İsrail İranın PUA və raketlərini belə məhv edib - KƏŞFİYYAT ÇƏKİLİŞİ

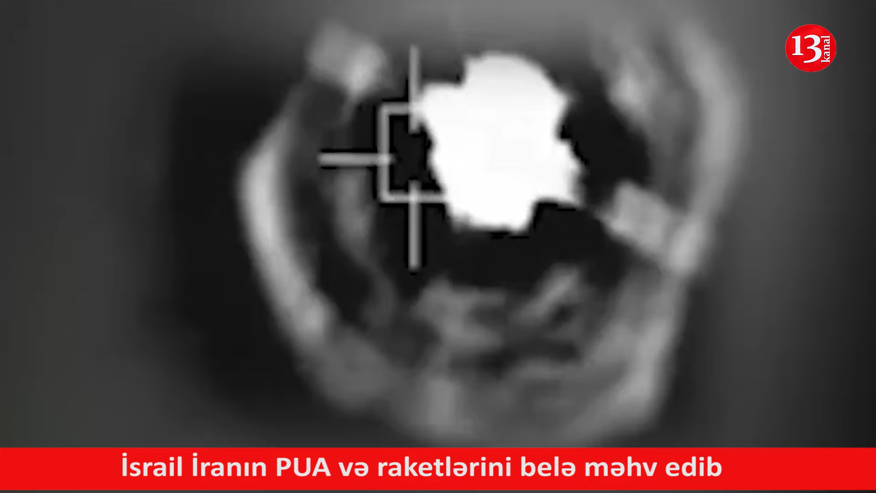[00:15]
יש פגיעה משתיים, המטרה הופלה. לא נפלה. ארבע שיגר על המטרה המזרחית ביותר.